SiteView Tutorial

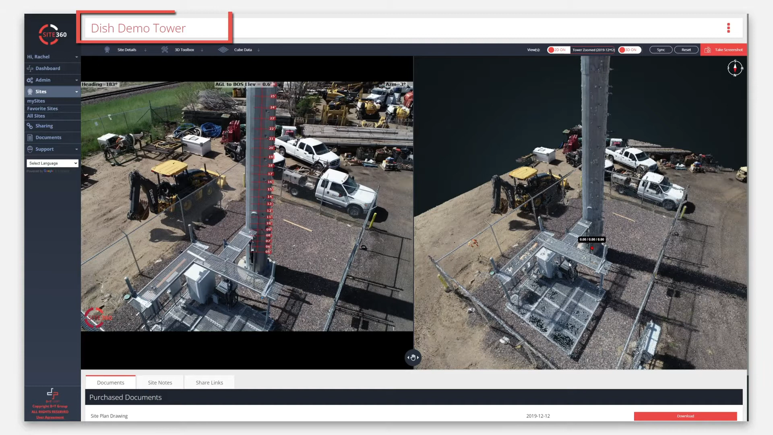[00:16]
The name of the site is in the upper left corner, while an Actions menu is in the upper right corner. Underneath is the Global Toolbar. Use this to engage with the multiple 2D views of your site, as well as the 3D view of the site at the exact same time.
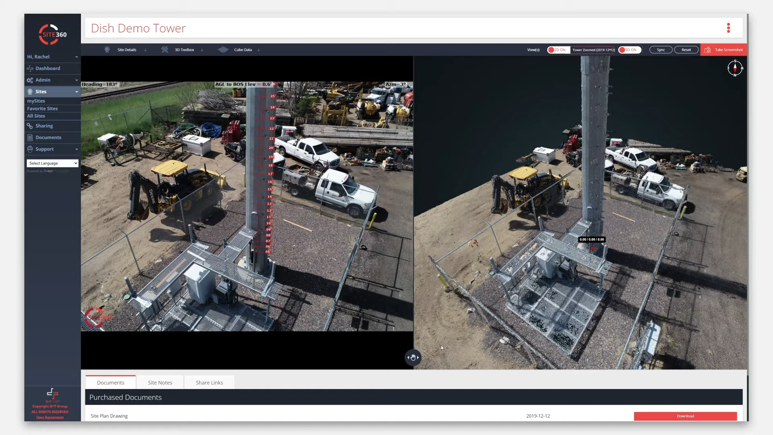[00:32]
With this exciting new feature, you can drag and drop the screen size to see more of one view or the other without switching to a different toolset. Under the split screen, you also have access to documents, site notes, and share links.
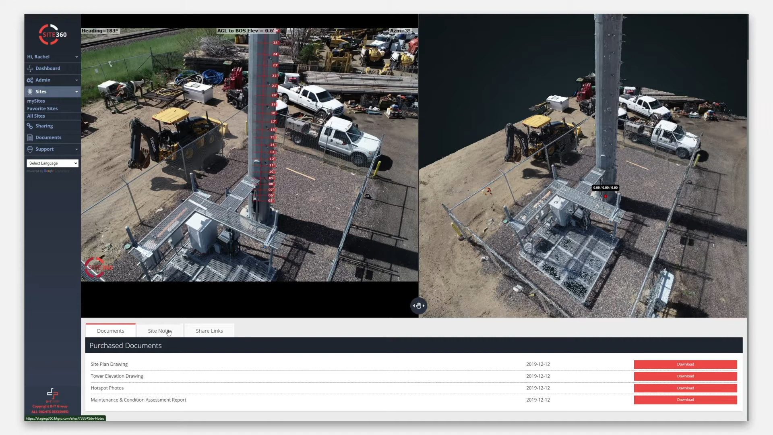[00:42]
Scrolling back up, your Global Toolbar lets you control SiteView's key features. From the Global Toolbar, you can sync the 2D and 3D views or reset the views to their default settings.
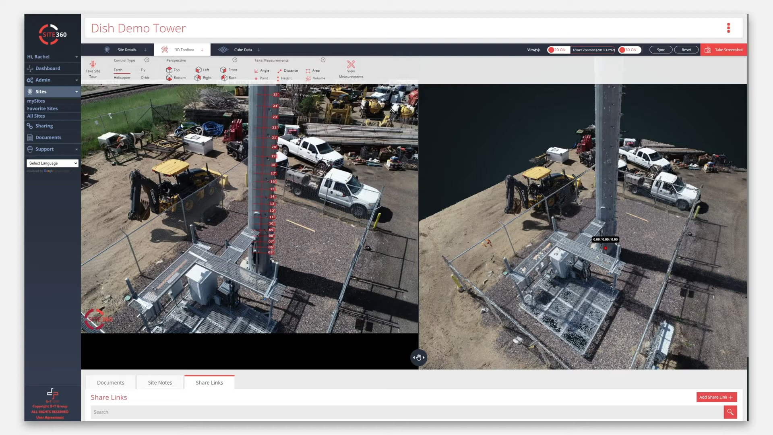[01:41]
First, select from one of several control types. Not sure what a control type does? Click the question mark for more information. Once you've selected your control type, click and drag with your mouse to explore your site down to the smallest detail from all possible views. You can also click Perspective to quickly jump to the side view you want to see. Want to go back? Just click Reset. You can also quickly and easily take measurements of any component on your site or even your entire site.
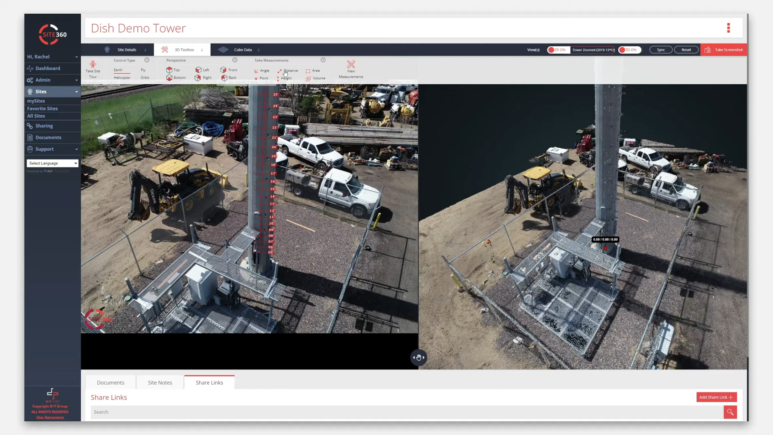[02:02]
Click View Measurements to display them. Click Cube Data to start engaging with cubes and reports for a site. Select some or all cubes by manually clicking on them or selecting a group from the drop-down menu. Click View Selected Cube Data to access your appurtenances table for your selected cubes. You can also download the data in multiple formats for all cube data or just the cubes you've selected.